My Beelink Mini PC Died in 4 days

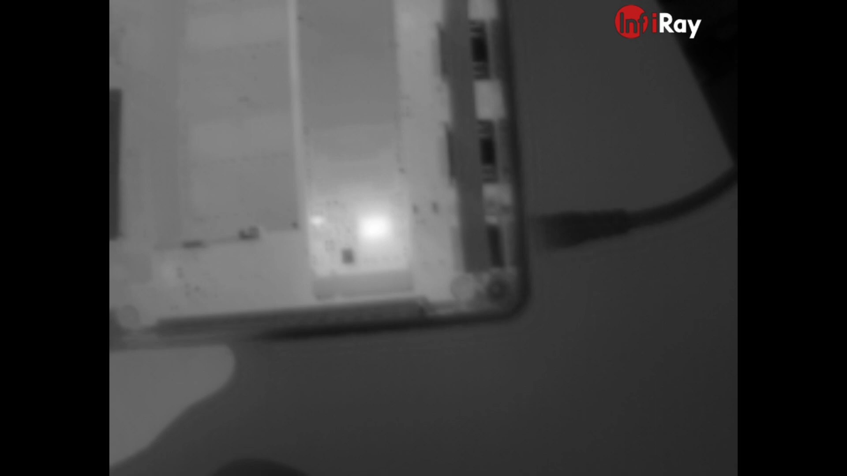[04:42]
It's 45 Celsius. It's not that bad at all. 47. It's not crazy. It's nothing looking like it's melted down on the PCB anywhere. So let's see. Let's...